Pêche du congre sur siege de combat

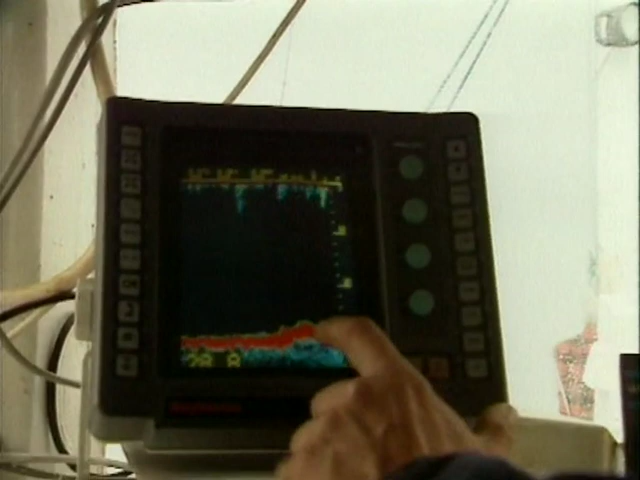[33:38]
Tu vois, on le blague, il monte. Donc on va se retourner, on va se mettre sens inverse, on va se mettre tout au courant, on va embouiller.
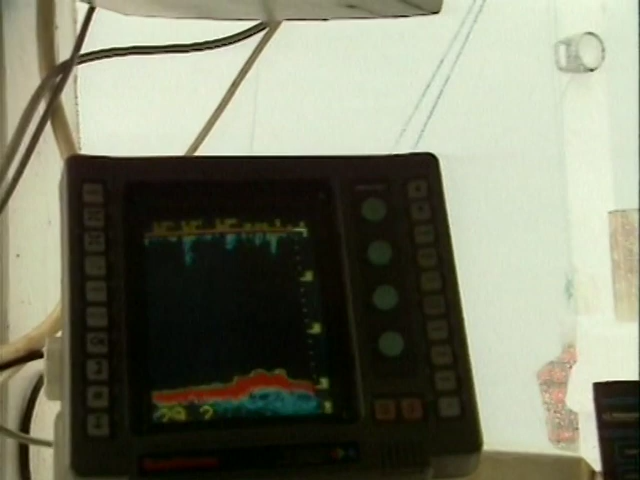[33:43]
Là, on est plus dessus, je vais faire un demi-tour. Tu vois, le poisson, il est là, juste derrière. Tu vois, on le voit en bleu.